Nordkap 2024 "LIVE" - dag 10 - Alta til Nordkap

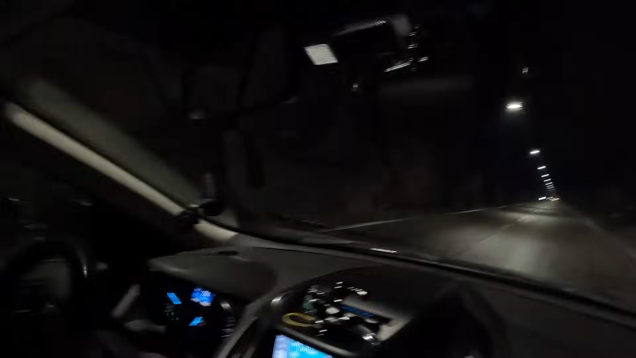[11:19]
Gear lige ned en gang. Fordi man kan sagtens mærke, at rutsjebanen kører nedad her. Men når man kører ind i mørke, synes jeg også, at man mister lidt den fornemmelse af, at du kan mærke, at vognen kører sig selv jo.
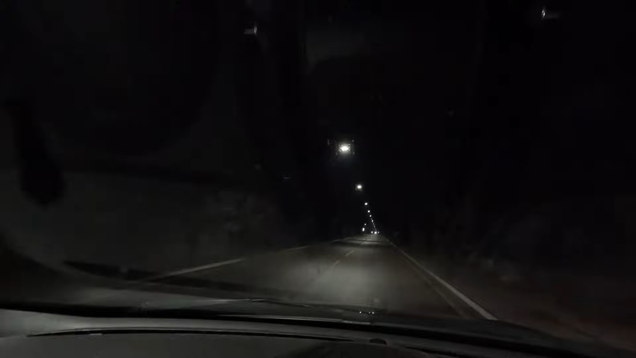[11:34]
Men det er svært at lige vurdere, hvor meget fald er der. Jeg kan mærke, at jeg vil gerne op og køre. Jeg kører 70, 71, 72. Og så skal vi se, når vi kommer ned. Det vil sige, 3 km, så burde vi ramme bunden, og der står cykler inde i tunnelen der. Puha, de var trukket helt ind i den modgående. De står over i venstre side her.